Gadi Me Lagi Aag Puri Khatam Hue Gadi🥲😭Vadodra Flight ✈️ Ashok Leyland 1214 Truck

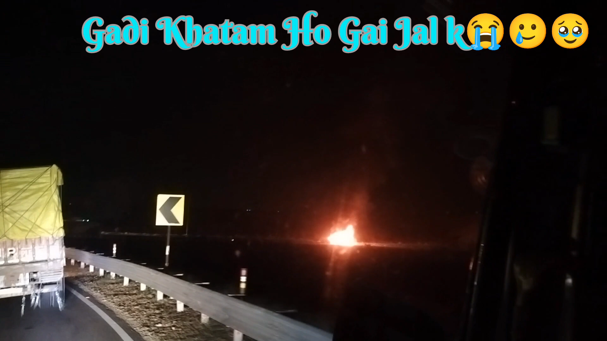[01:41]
तो फ्रेंट्स पूरी गाड़ी जलगे खतम हो गई है देख सकते हैं आप लोग ये नार नौल में जब अपना कोट पुतली की तरफ मुड़ते हैं तो उदर पर पूरी गाड़ी